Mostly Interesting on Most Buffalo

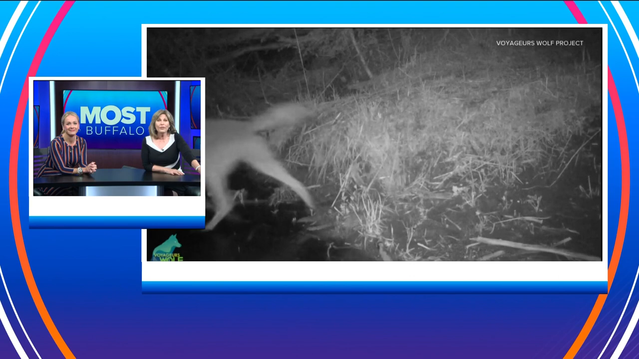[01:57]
Over in Minnesota, a wolf was caught on camera fishing at a river. Oh. Look at that.